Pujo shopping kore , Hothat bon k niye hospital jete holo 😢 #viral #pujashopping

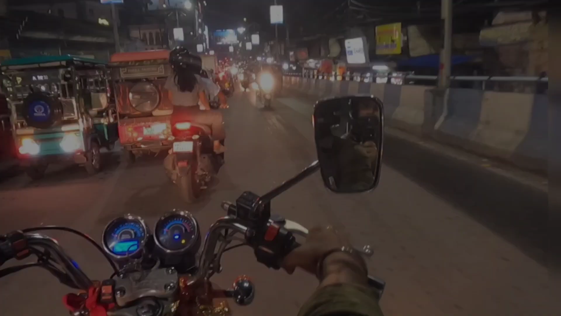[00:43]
আমরা মার্কেটের উদ্দেশ্যে বেরিয়ে পড়েছি, কিন্তু ব্যাপারটা হলো রাস্তায় এত জ্যাম, কী আর বলবো, পূজার মার্কেট বলে কথা, জ্যাম তো হবেই।